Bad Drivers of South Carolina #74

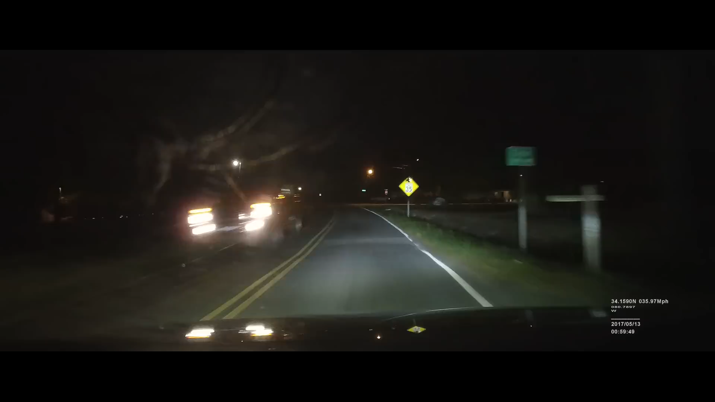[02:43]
Jesus, uh, you're going to be the reason someone gets in a fucking wreck there now. Someone's already gotten in the wreck there. I said now. Yeah.
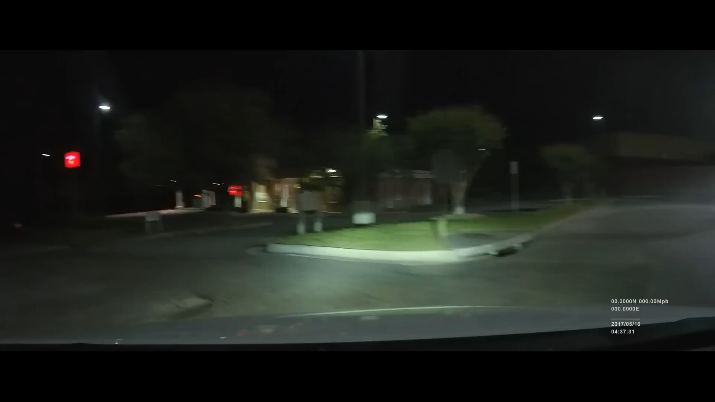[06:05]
That little bitch horn. Well shit.